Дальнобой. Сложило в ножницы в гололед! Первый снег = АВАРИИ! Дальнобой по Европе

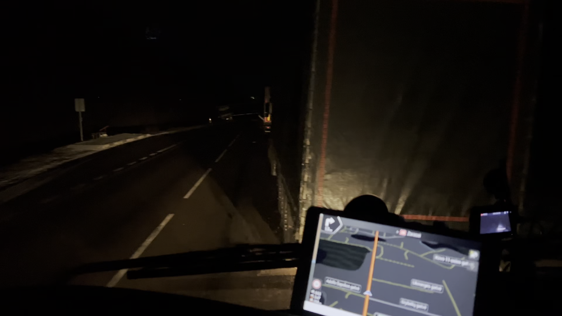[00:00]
друзья всем доброй ночи не запланированы у нас включение бы ночью особо нечего снимать
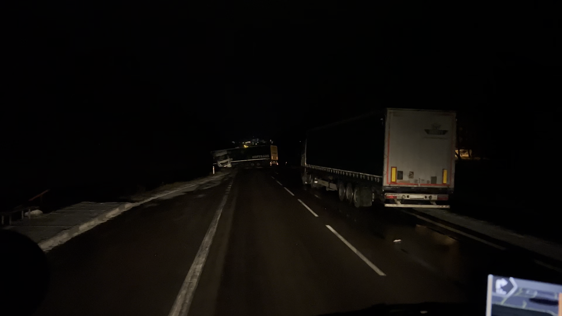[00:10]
но в литве выпал первый снежок и вот смотрите последствия первого снега до тихо тогда последствия первого снега сложила машинку перед утоной будем пробовать объезжать как бы машинки идут потому что насколько здесь и потому что не полиция никого нет всем наверное пофиг ночь что будьте аккуратны первый снег всегда опасный
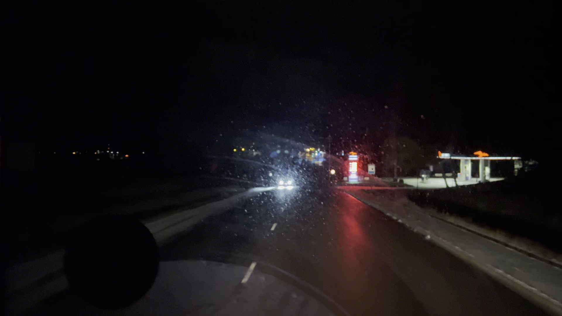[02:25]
прицеп тоже бы проблемы у нас были но
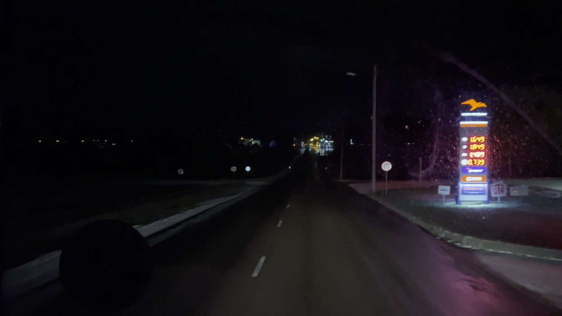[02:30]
проскочили сзади машинка он тоже проехал успешно там по моему паровоз да на паровозе чуть полегче если тягач прошел
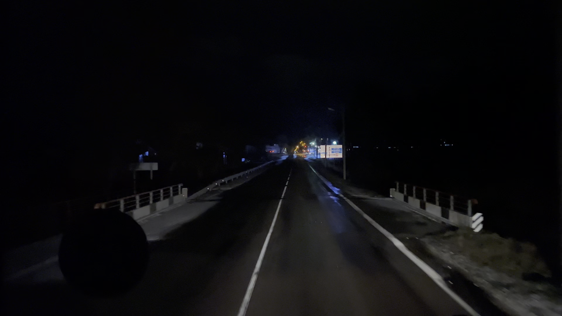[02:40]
одиночка то прицеп уже точно пройдет все двигаемся двигаемся дальше ребята
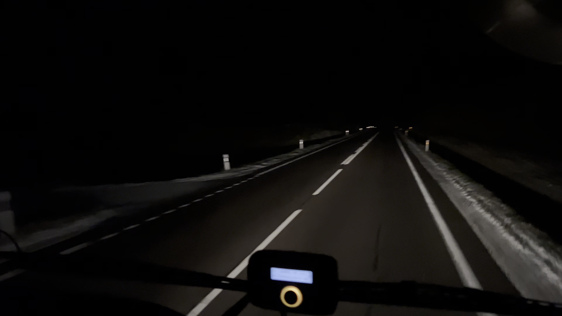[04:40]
Ну, а за бортом у нас минус 2, минус 3 прыгает, скачет. И это, видите, сейчас уже немножко подрастаяло, когда мы ехали в районе Каунаса, там за Каунасом, прям такие переметы были на дороге. И, по ходу, видимо, ну, что его сложило? Машинка из Хоптранса, наверное, выехал только с Каунаса, с базы. И вот такая у него печалька произошла. А что сложило, фиг его знает. Либо притормаживал, да, ну, слаживает.
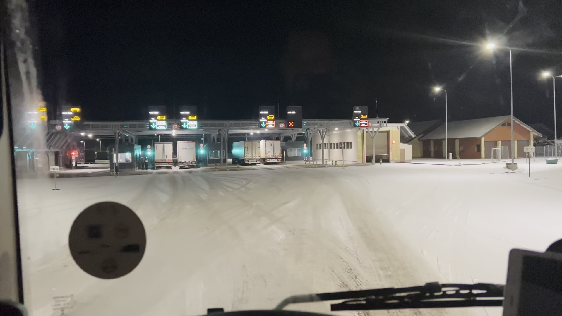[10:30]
Следующий она заезд под навес. Продвижки бодренькие были. В принципе, через одну машину пропускали. Один скоропорт, один не скоропорт. И после пересменки, вот прям движуха пошла. Прям такие продвижки. Вот мы буквально заехали минут 10 назад. Была от весов очередь. И мы уже практически, ну, следующая на заезд, получается. Готовим паспорта, техпаспорта, квиток, водительское удостоверение, страховочки. Это пограничнику отдаем.